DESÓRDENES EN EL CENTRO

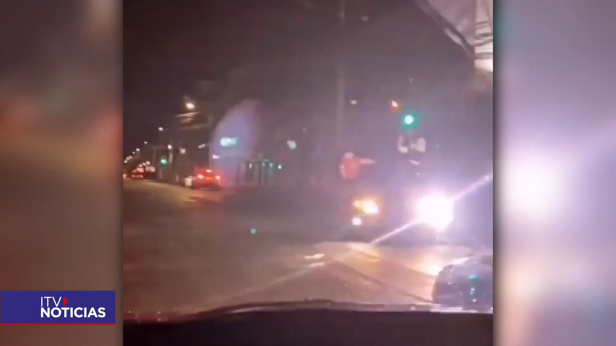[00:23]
Afortunadamente, gracias a la detección de las cámaras de televigilancia, fueron identificados los dos vehículos que se dan estas maniobras,